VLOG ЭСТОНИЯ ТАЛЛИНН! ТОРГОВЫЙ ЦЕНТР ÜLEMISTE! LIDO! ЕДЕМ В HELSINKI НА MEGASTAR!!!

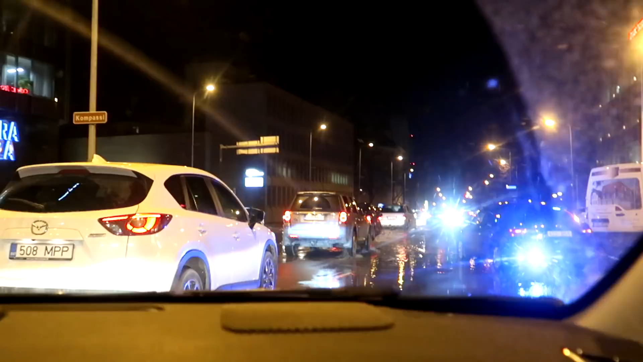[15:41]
Все, вон там, с правой стороны. Хорошо, у нас высокая машина. Да, о! Хорошо, а тут... Короче, да, тут не рвануло.
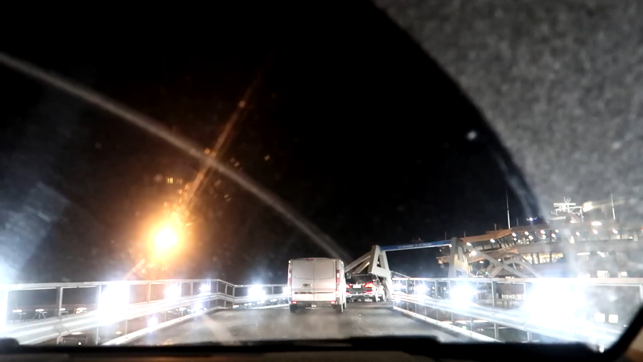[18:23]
Но он тоже 2 часа идет. Да, он 2 часа идет, и он очень большой. Блин, слепит эти лампы. Ага, такие яркие.